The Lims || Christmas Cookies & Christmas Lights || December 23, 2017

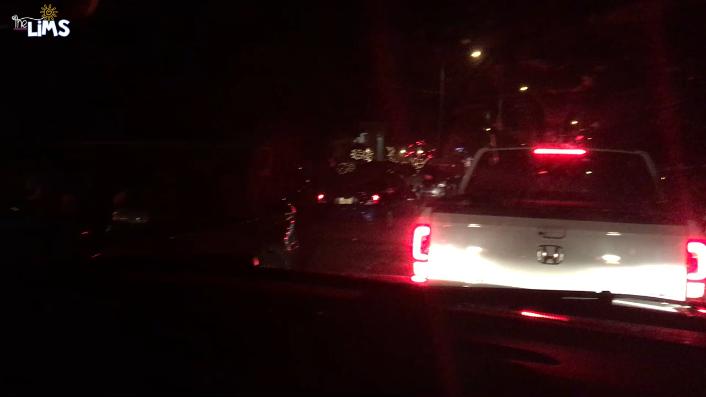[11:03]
Alrighty, so we seem to have hit a little bit of a traffic issue.